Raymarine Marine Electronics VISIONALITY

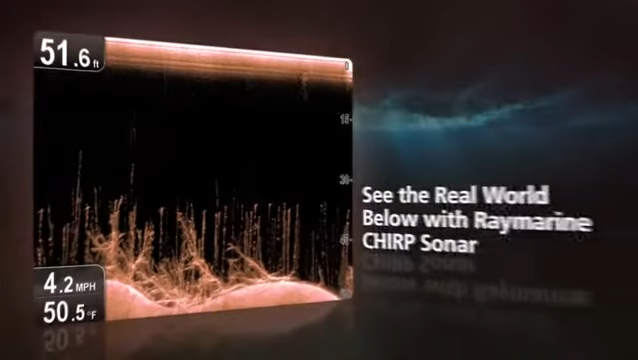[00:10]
On screen: depth 51.6 ft, water 50.5°F
With sonar imagery so close to reality, we call it visionality. Clarity so sharp, it'll open up a whole new underwater world.
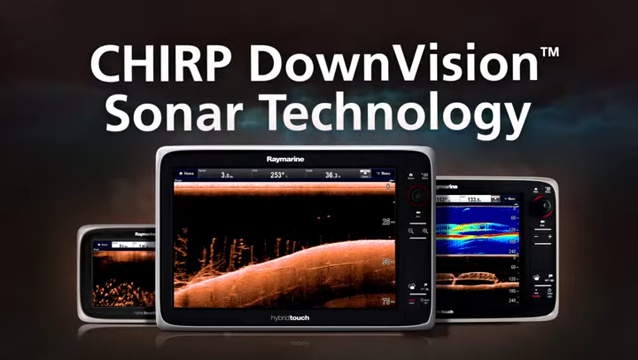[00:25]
See fish, bottom structure, wrecks and marine life like never before.
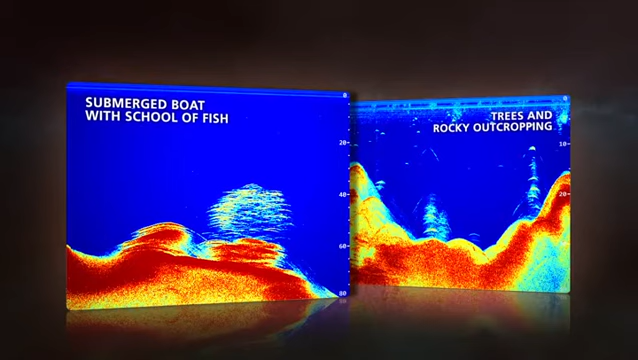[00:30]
RayMarine's Chirp DownVision products are actually two sonars in one,
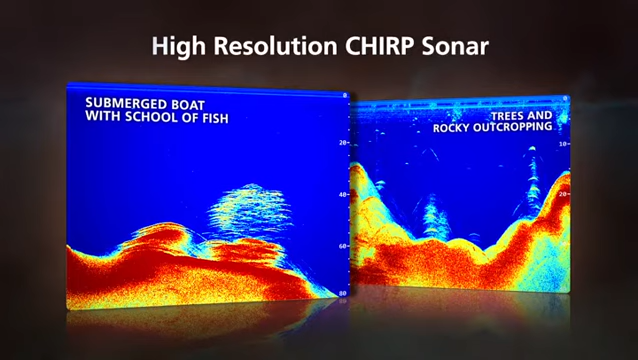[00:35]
with a high-resolution Chirp sonar for fish targeting, plus an amazing Chirp DownVision channel for photo-like imagery of what's below.
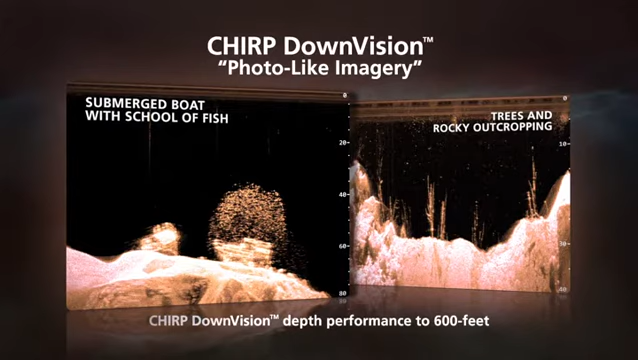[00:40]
And now this award-winning Chirp technology of Dragonfly is available in a powerful network sonar module.
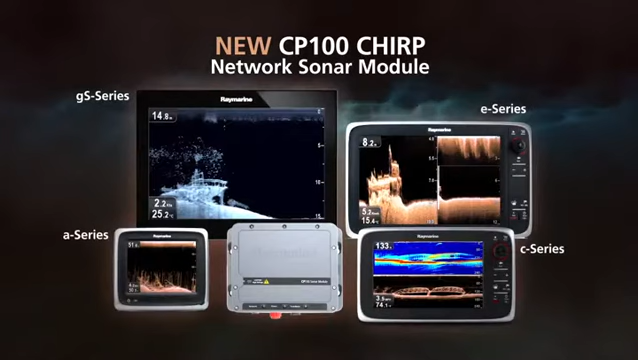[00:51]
The new CP100 Chirp network sonar module brings visionality to RayMarine A-Series, C-Series, E-Series or GS-Series multifunction displays.
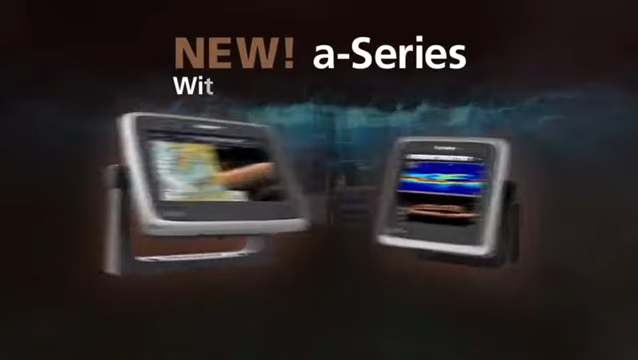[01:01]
You can also experience visionality with the easy-to-use A68 and A78 touchscreen multifunction displays.
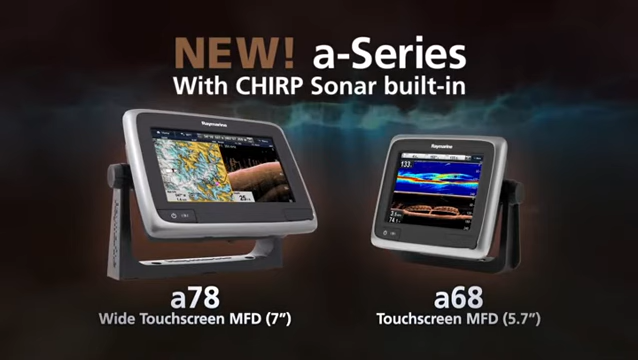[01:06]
A68 and A78 have Chirp sonar built in,
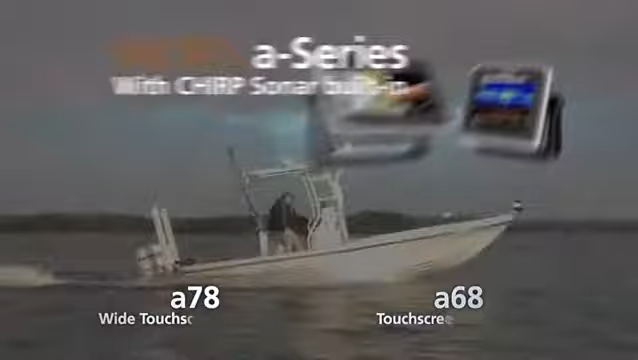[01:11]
making them the perfect all-in-one solution for anglers limited on space, but don't want to give up on sonar performance.
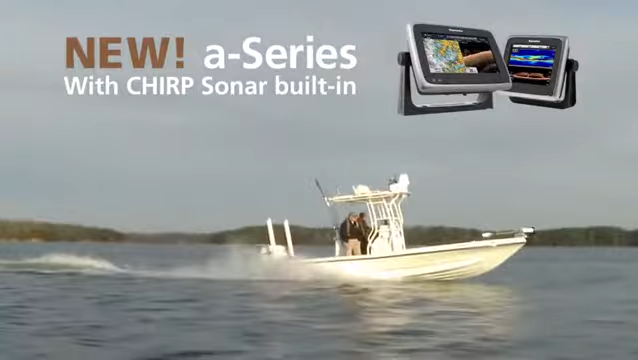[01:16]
See why boaters,
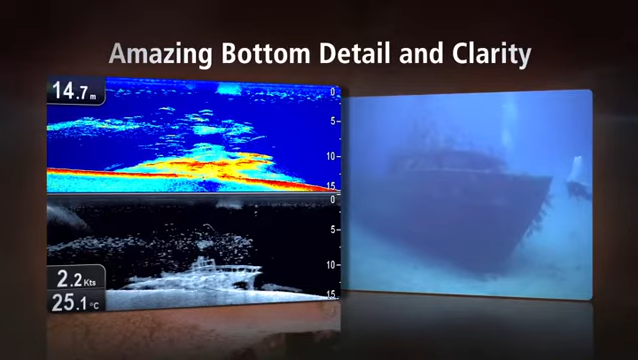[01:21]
On screen: depth 14.7 m, water 25.1°C, speed 2.2 kn
fishermen and divers around the world are amazed by the detail and clarity,
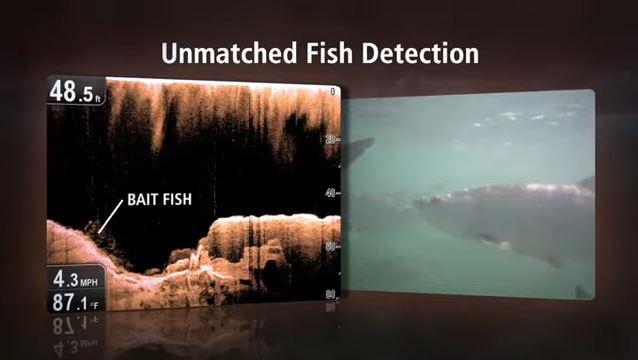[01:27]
On screen: depth 48.5 ft, water 87.1°F, speed 4.3 mph
and how incredibly easy Chirp DownVision makes it to identify bait fish and game fish, even if they're hidden by bottom structure.